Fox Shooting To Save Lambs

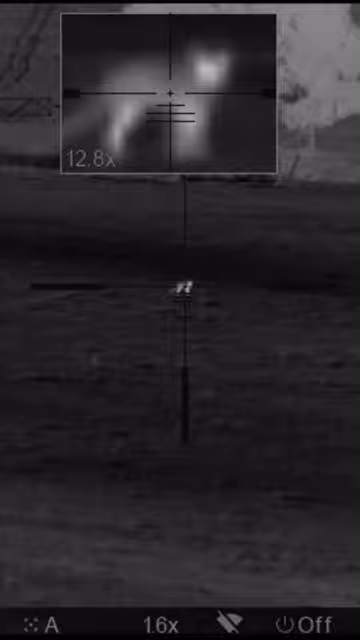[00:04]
number three. Pretty good night so far. I haven't even gone home for dinner yet. Goddamn.